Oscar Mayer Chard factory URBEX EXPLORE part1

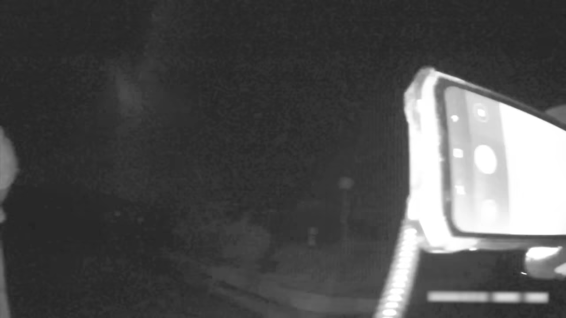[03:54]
I've got an infrared torch now.
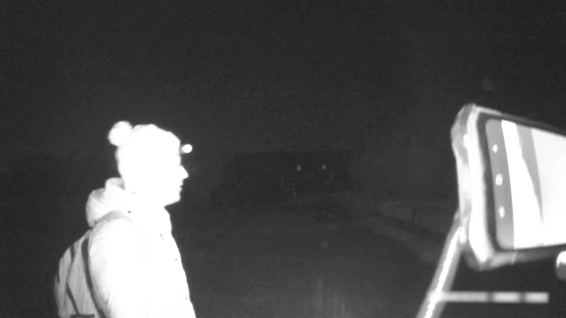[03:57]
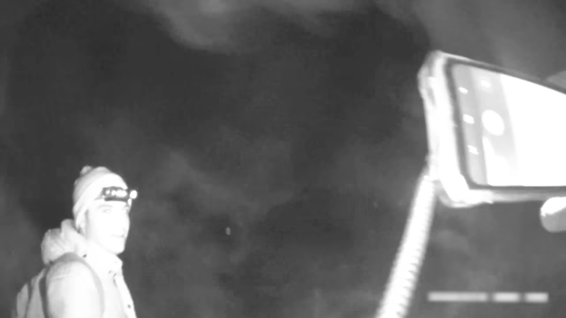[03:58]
Have you? Yeah, hang on. Is it on?
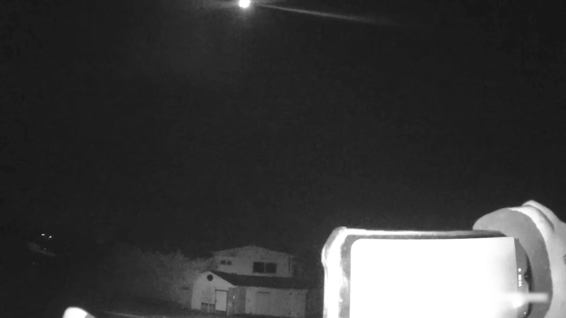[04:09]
You know, like infrared's always got that bit of light bleed.
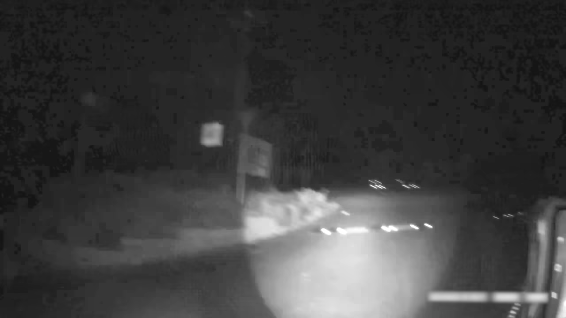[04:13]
So it goes into the red spectrum. Yeah. You can see a faint red line. Whoa.
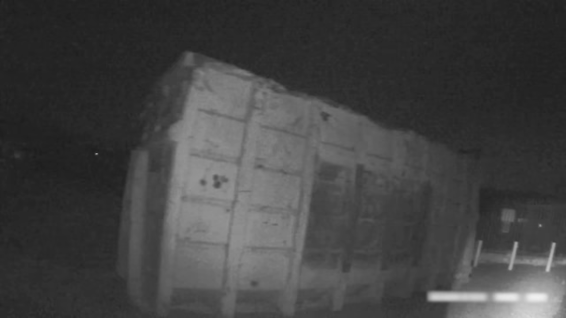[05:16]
Ooh, I think we need to get over here somehow.
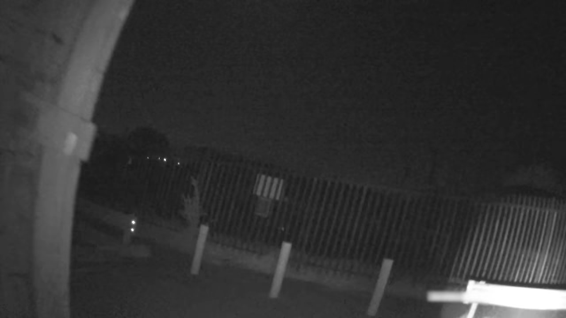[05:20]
Bridge.
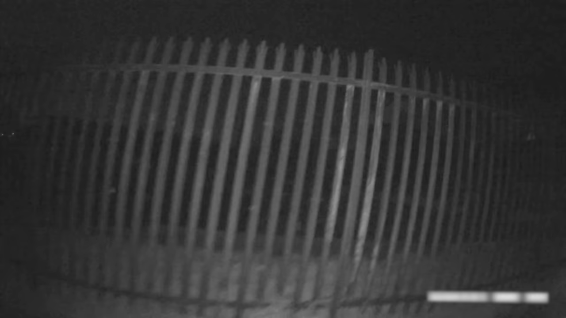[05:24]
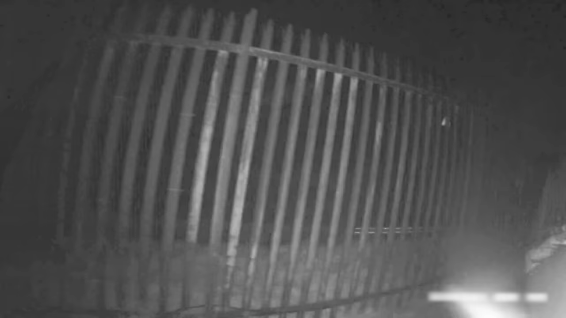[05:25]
Yeah, it's like a bridge for staff to get across.
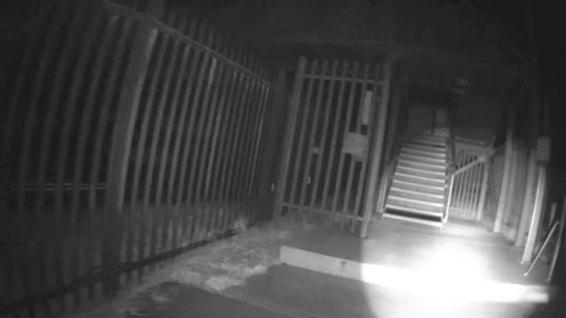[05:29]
This is weird, folks. You don't see this very often. Wow.
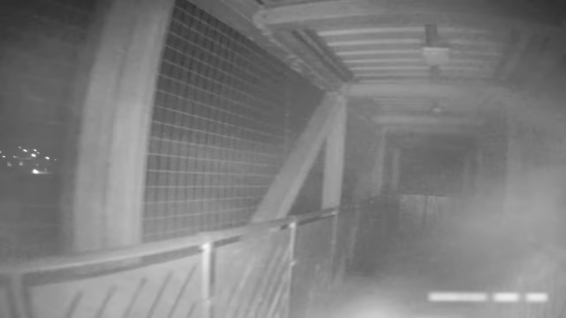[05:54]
Big old factory, this is massive. Folks, I just don't know if you can appreciate just how big this place is.
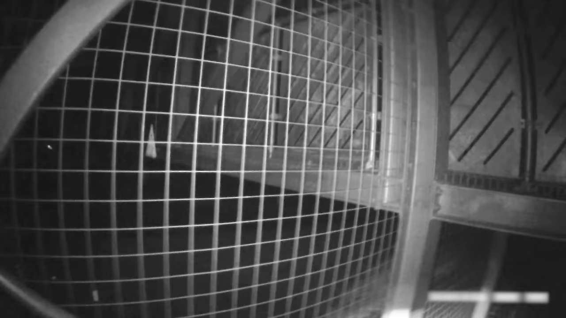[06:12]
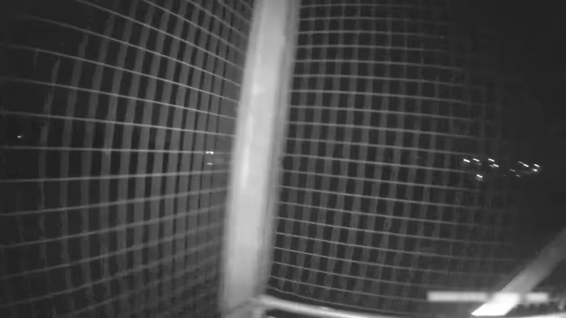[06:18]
And it's quite modern as well, it doesn't look like it's been abandoned for very long.
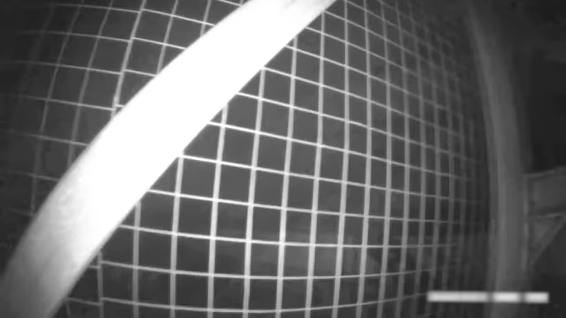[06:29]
Now, we need to get down there where that load of crap is, because that's the easiest way in.
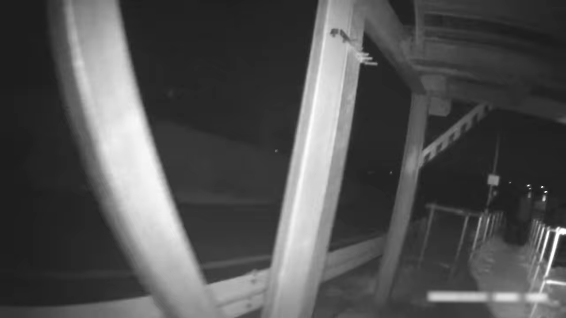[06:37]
So I hope you can see this, folks.
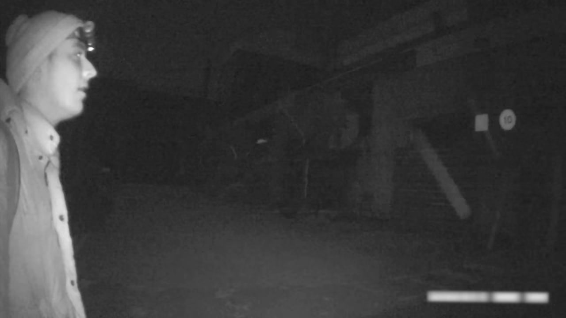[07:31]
Through that load of crap. Oh look.
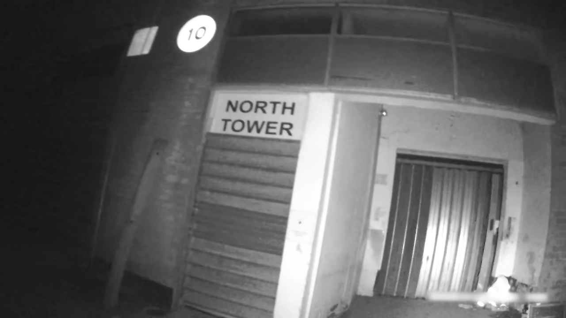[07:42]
Is that
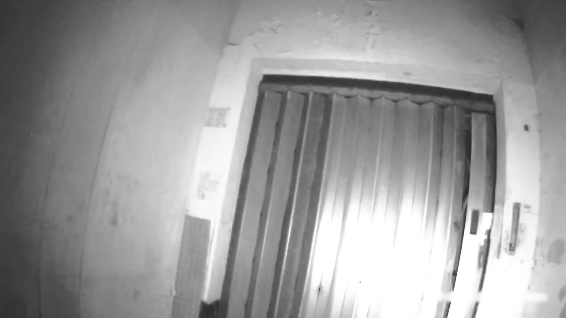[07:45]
It is a goods lift, yeah.
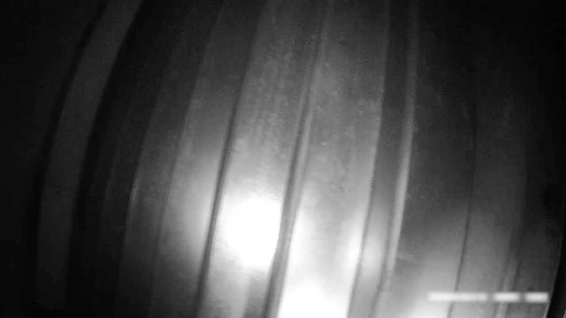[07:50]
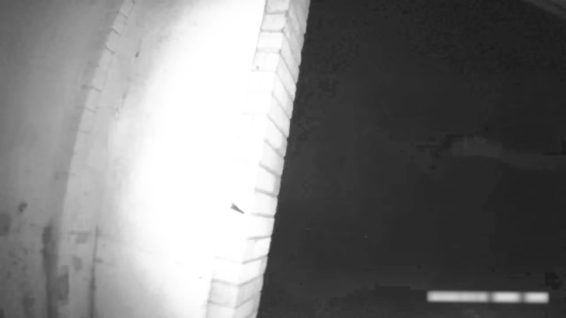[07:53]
Apparently you get in.
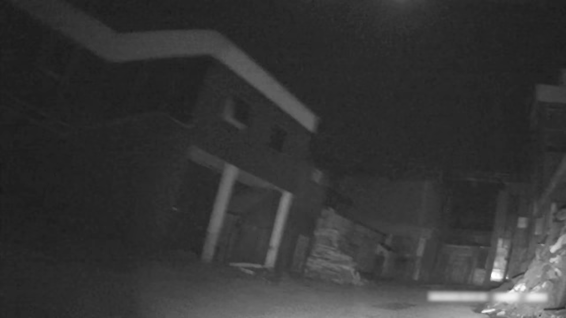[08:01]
No, through this pile of rubbish. That looks like a...